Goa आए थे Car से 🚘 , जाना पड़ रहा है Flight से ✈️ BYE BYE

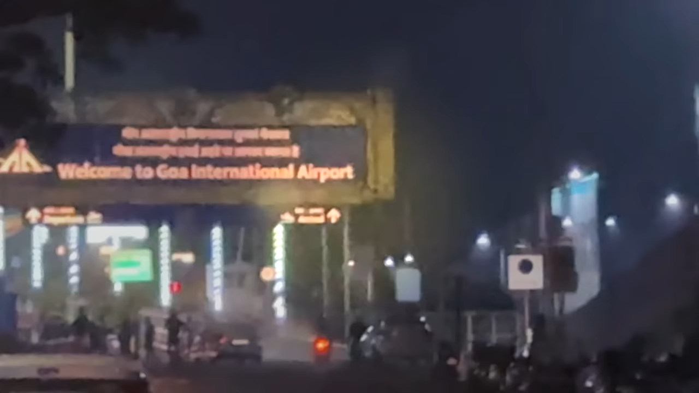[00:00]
वेलकम टू गोवा इंटरनेशनल एयरपोर्ट, भैया को बोलते हैं बाय बाय।
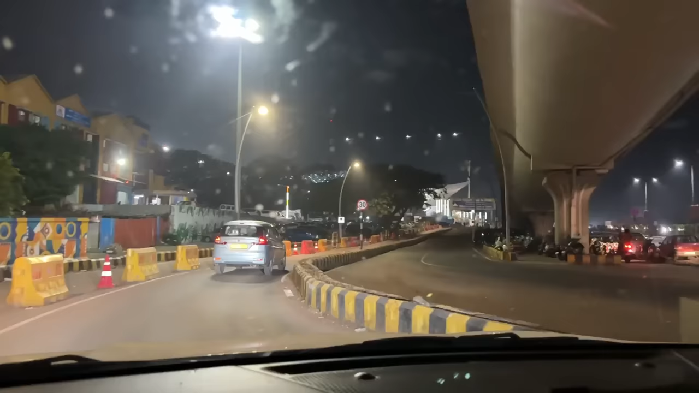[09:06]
भैया हम आ गए अब एयरपोर्ट, दिख रहा है आपको, वेलकम टू गोवा इंटरनेशनल एयरपोर्ट।
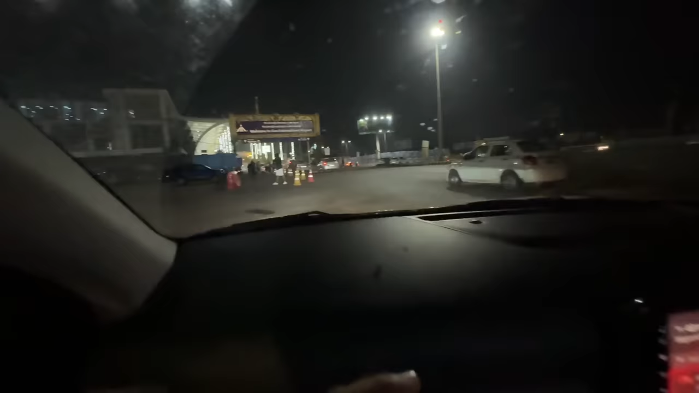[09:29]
ओ भाई सब चलो भैया देख लो एयरपोर्ट,